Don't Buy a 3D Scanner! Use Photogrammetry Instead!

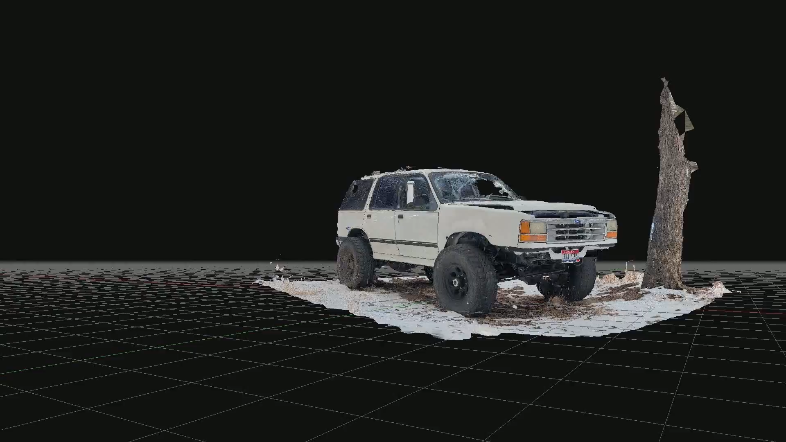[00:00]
This full-color 3D scan you're looking at right now was made using photos from my cell phone.
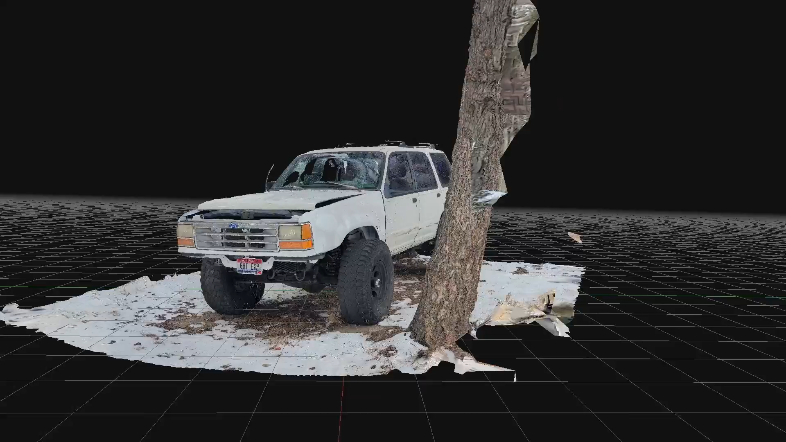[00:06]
And this isn't some fancy LiDAR phone either. This is just regular 1080p camera phone photos stitched together into a 3D model.
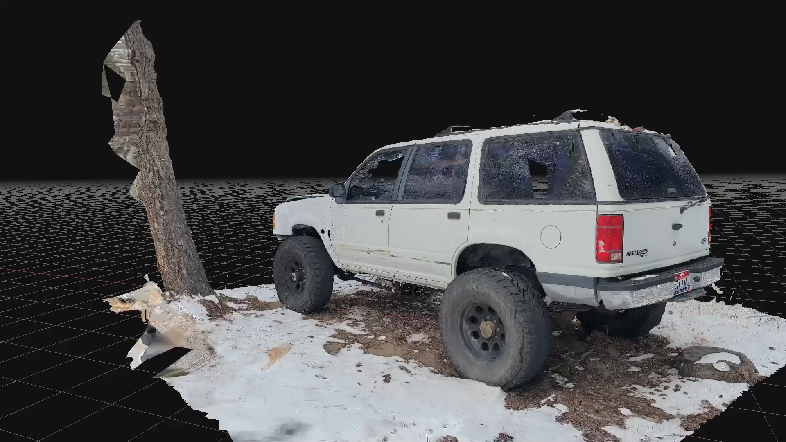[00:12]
And you can do this for free with open source software.
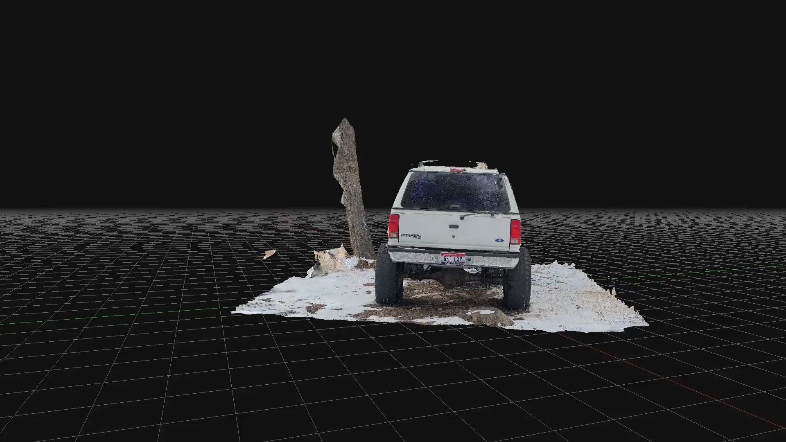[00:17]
I've seen a lot of talk online lately about buying 3D scanners, but be all know me,
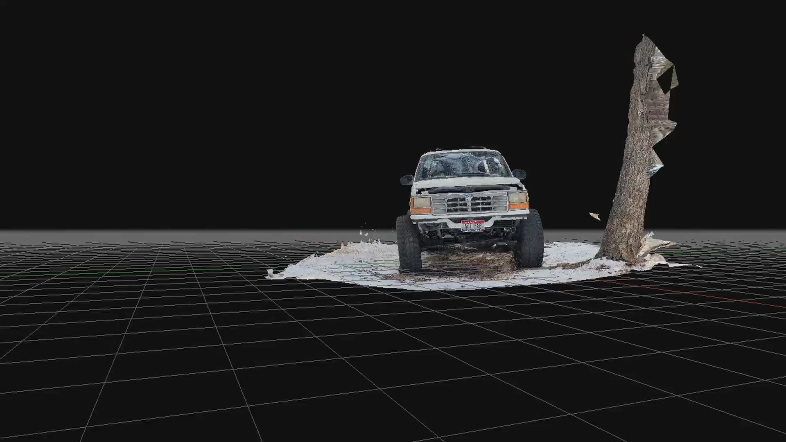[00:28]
In today's video, I'm going to show you how you can make high quality full-color 3D scans using your cell phone rather than having to buy an expensive 3D scanner worth thousands of dollars.
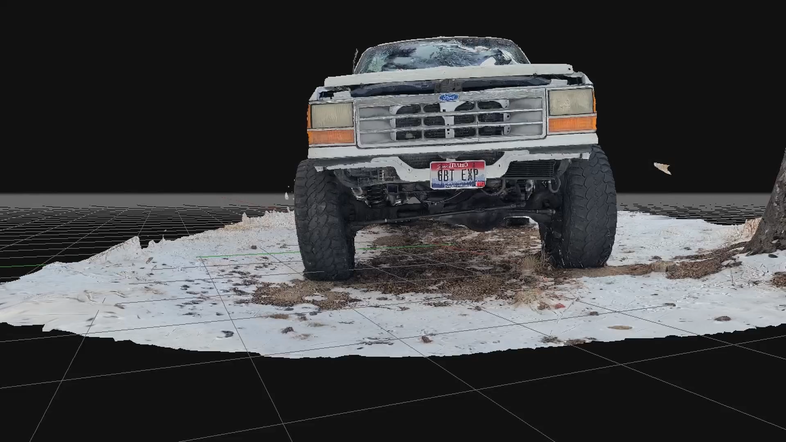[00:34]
The best part is that it's even easier than using a 3D scanner. This was a 50-second video that I took using shaky hands while I was tripping over logs and stumps and things.
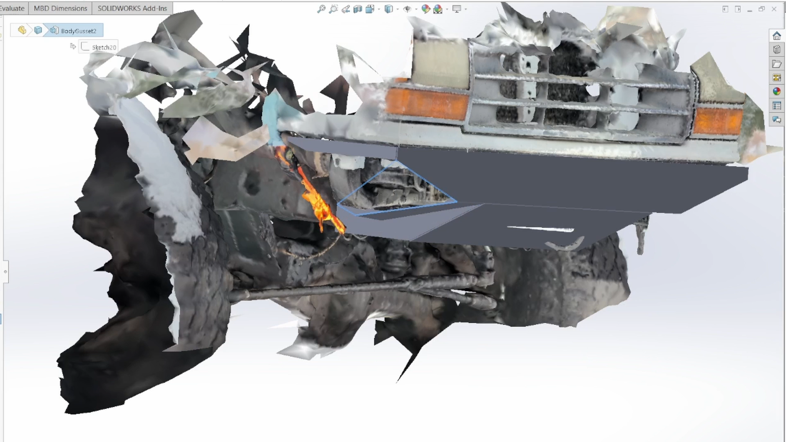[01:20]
When you're designing something on the computer, it can be really hard to know if it's going to interfere with things that are already existing in the real world. 3D scanning isn't used to get precise dimensions.
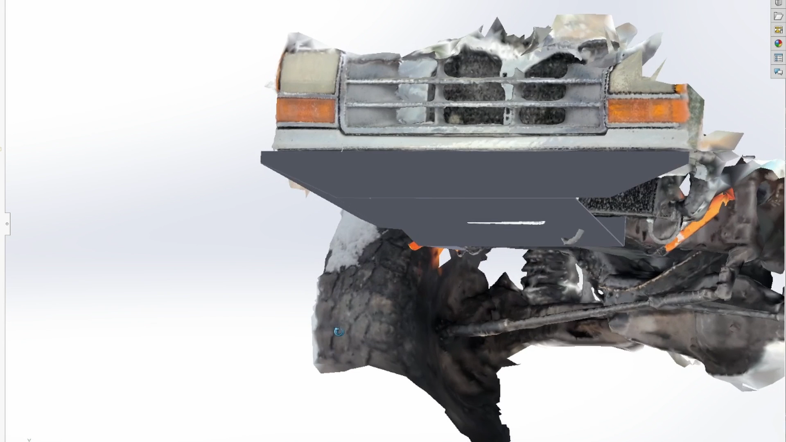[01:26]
3D scanning is used so that you can check your interferences. This is true even if you're buying one of those expensive scanners that all the other YouTubers are hawking.
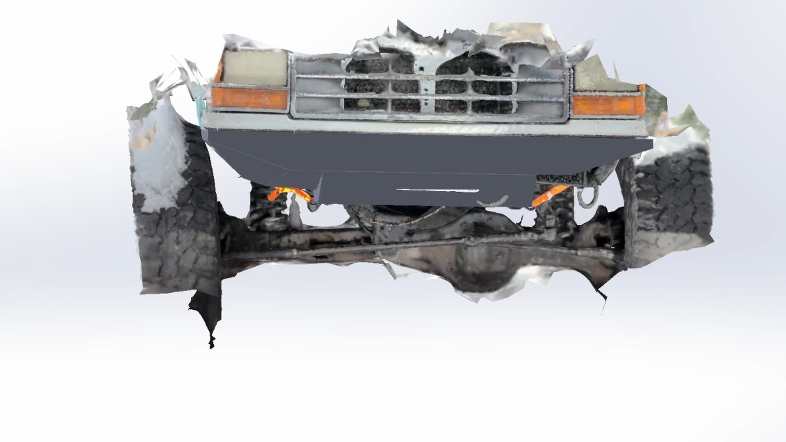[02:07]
you need to design an off-road bumper for it. The problem with this weird engine swap is that there's weird parts sticking out all over the place.
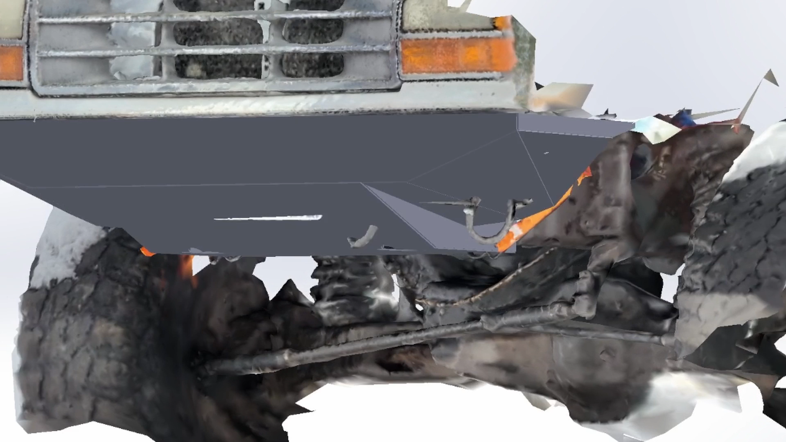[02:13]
I have this curved radiator support in the front. I have power steering coolers.
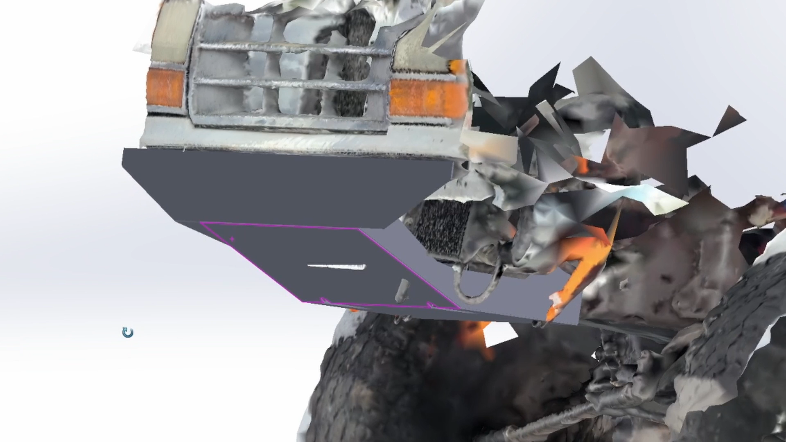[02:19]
My frame rails were modified in order to make the radiator support fit. The advantage of having a 3D scan is that I can design the part around the actual real world car and make sure I actually have clearance for all these weird geometries.
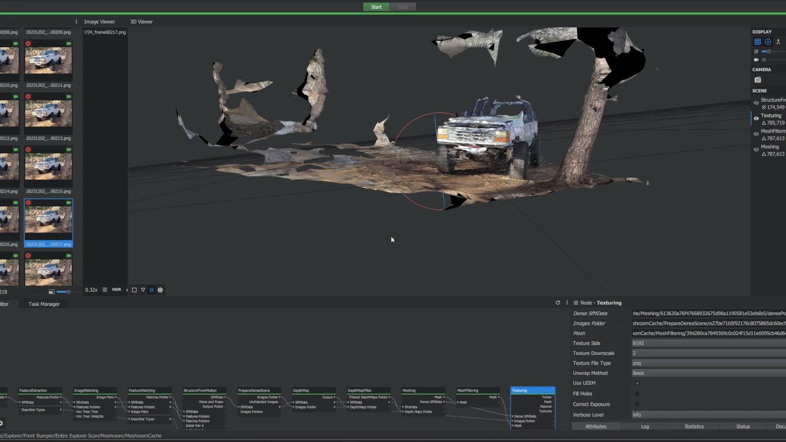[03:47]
Additionally, if you need to adjust your model at all, like removing the background and keeping the car, there aren't native features to do this in Meshroom.
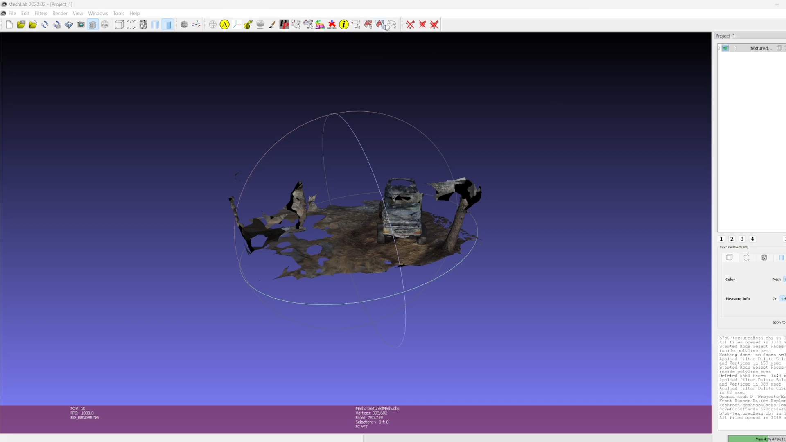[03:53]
You'll have to pull it out into a different software like Mesh Lab or Mesh Mixer in order to do those modifications.
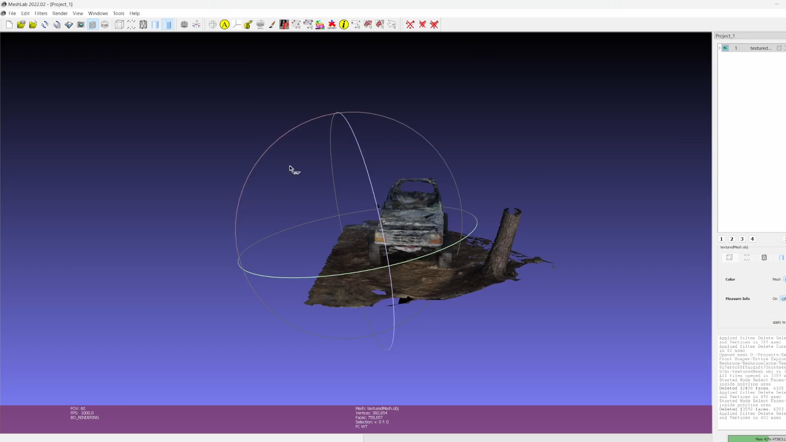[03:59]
The second software I'd recommend is 3D Zephyr. This is much easier to use, much less fiddling, the model always comes out right the first time in my experience,
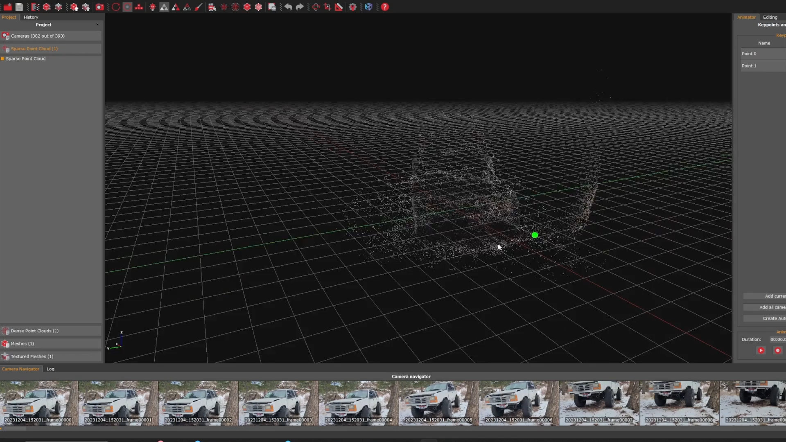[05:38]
It grabs a bunch of different points and finds their position and their color.
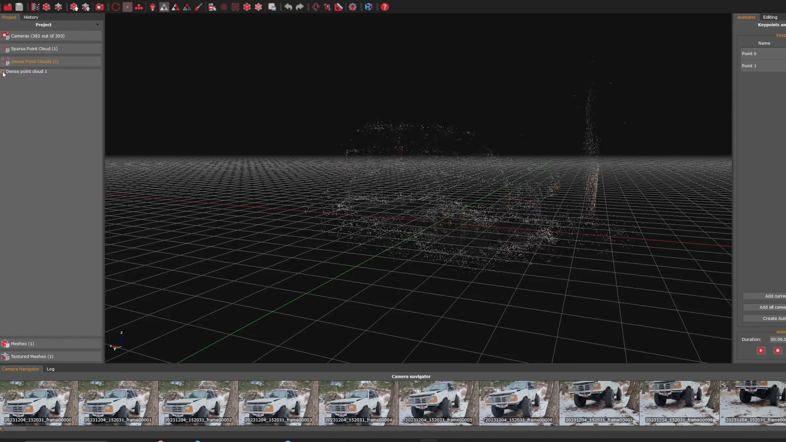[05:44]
Then it takes this sparse point cloud and uses that to find many, many more points and it calls this a dense point cloud.
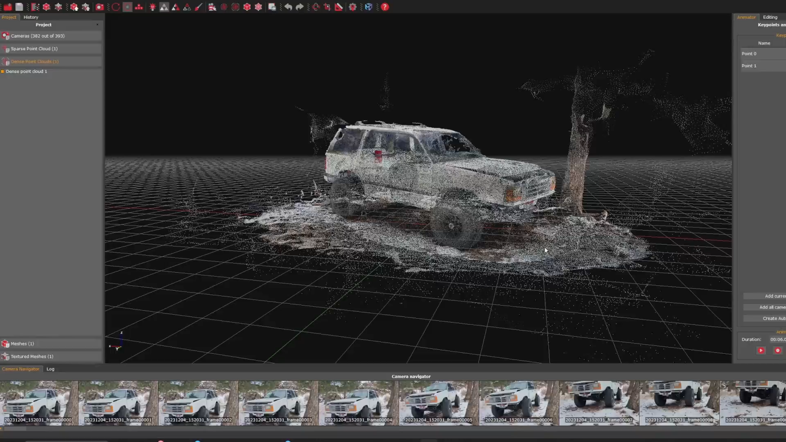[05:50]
Once it's done with that, it just connects all the dots between the points using polygons and it makes what's called a mesh.
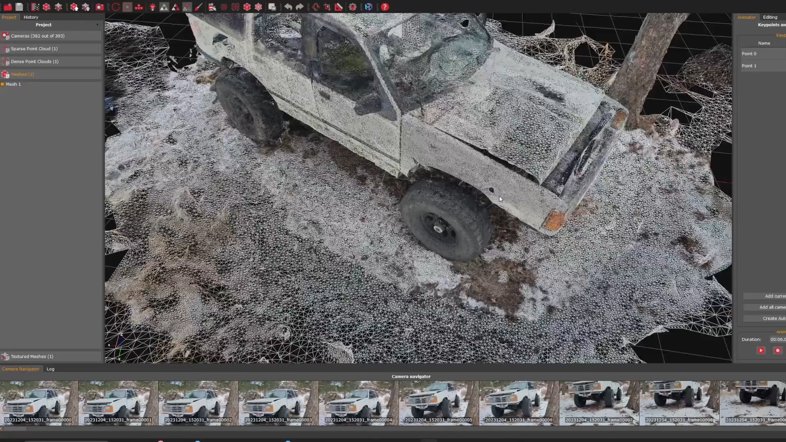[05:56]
A mesh is an actual surface rather than just a bunch of points. There's one final step that's optional. What you can do is take your photos and use your photos to define the color
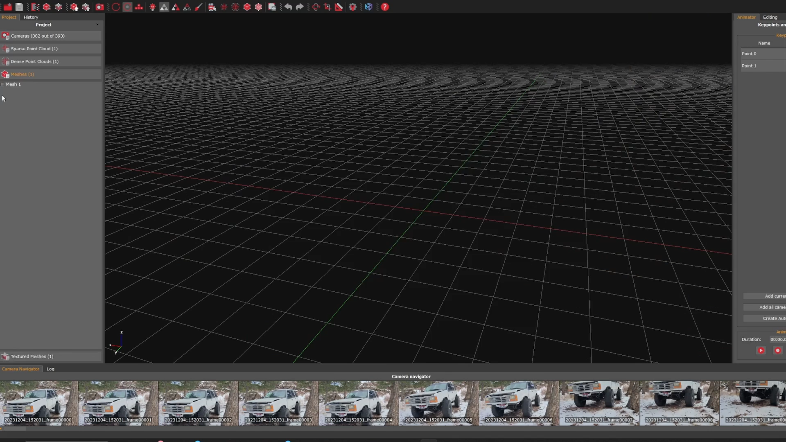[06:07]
and texture of the mesh rather than just averaging the colors of the points.
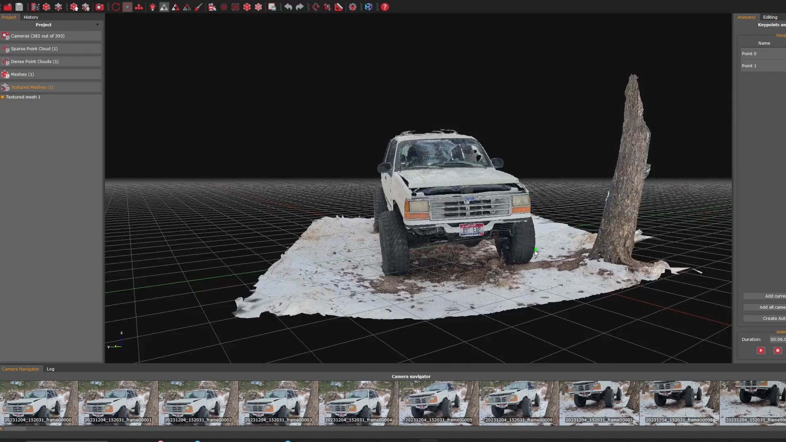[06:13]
This is called a textured mesh and it's way higher quality and looks really really good.
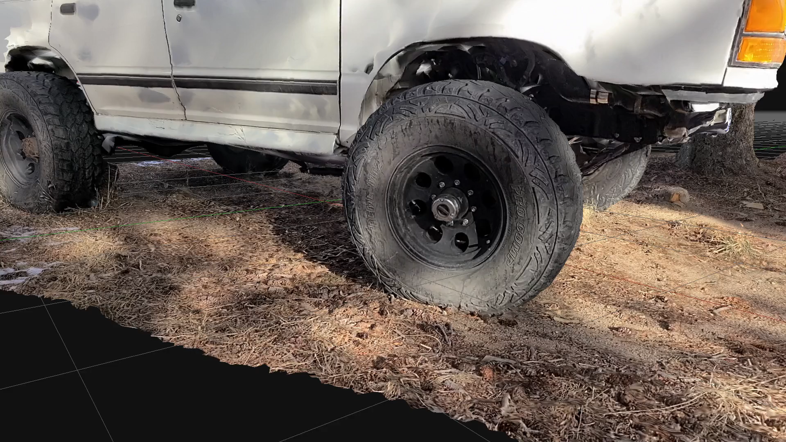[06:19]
As you can see here, I can even read the text on the side of my tires by using a textured mesh. The problem with it though is that if you want to try
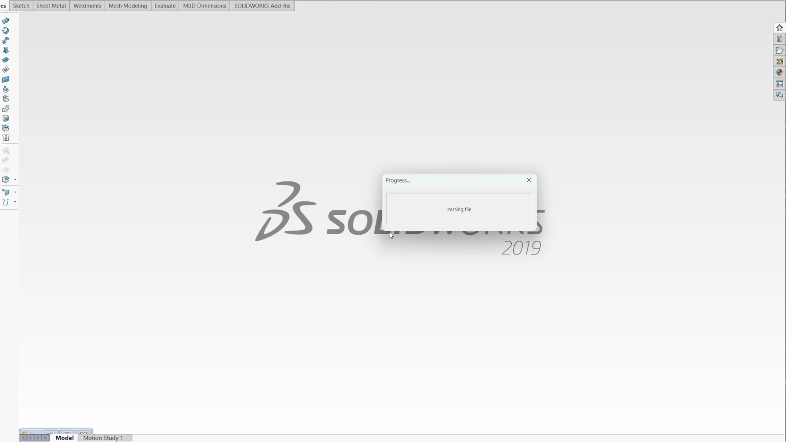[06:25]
and pull a textured mesh into Fusion or Solidworks or whatever 3D CAD program, they often don't play nice with them and you'll just lose your color entirely.
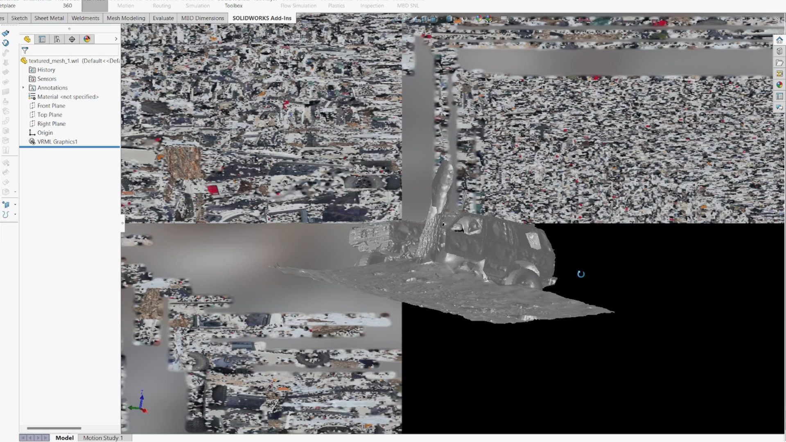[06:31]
That's why this step is optional. Rather than doing a textured mesh, you can just leave it as a normal colored mesh. All that's left is exporting the model as a 3D object. My advice is that you import it into CAD as a graphics model.
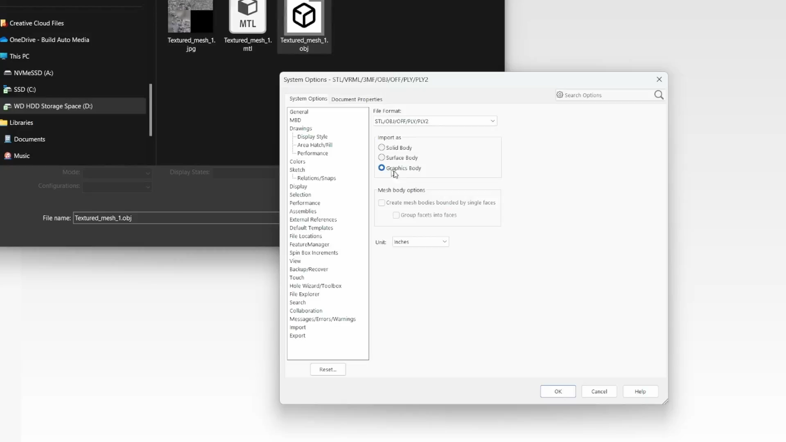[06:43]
If you try to import it as an actual parametric object,
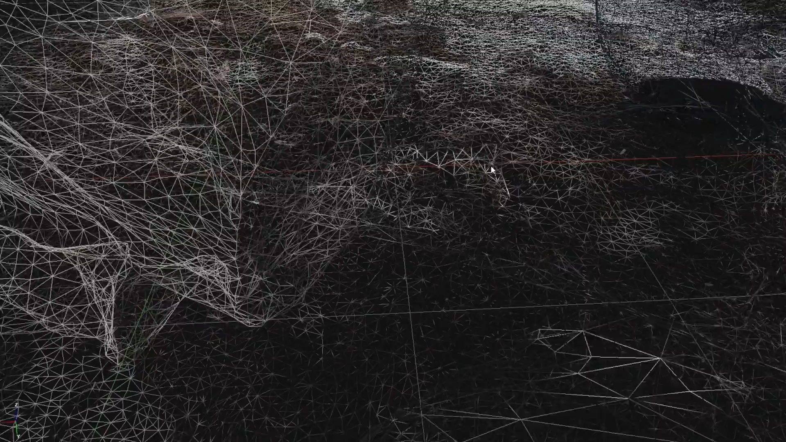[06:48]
there can be tens of thousands or hundreds of thousands of vertices on the scan and it will not play nice with your CAD software.
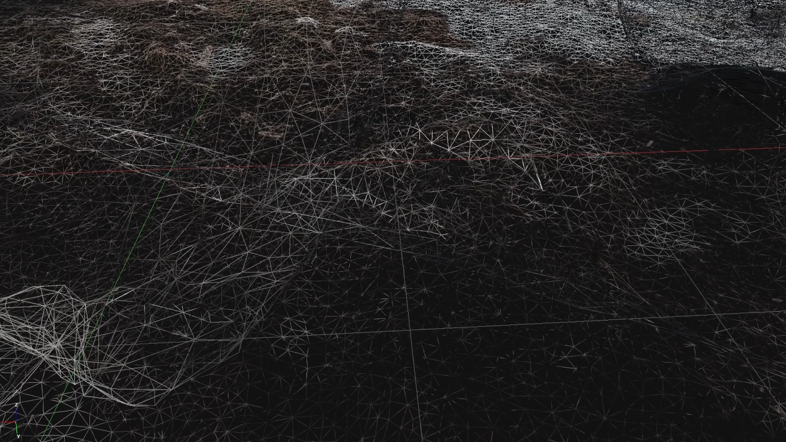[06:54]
But that's okay because as we discussed earlier, you don't need a parametric object, you don't need precise dimensions, you only need a visual reference.
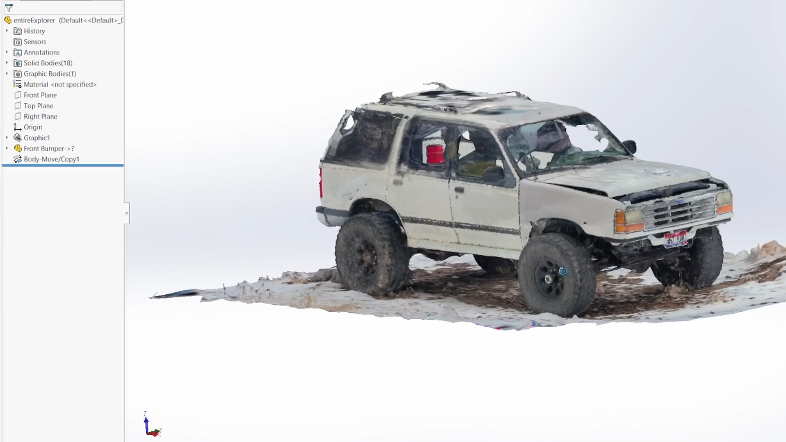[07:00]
So a graphic object will do just fine. Finally, you take whatever your critical measurement was.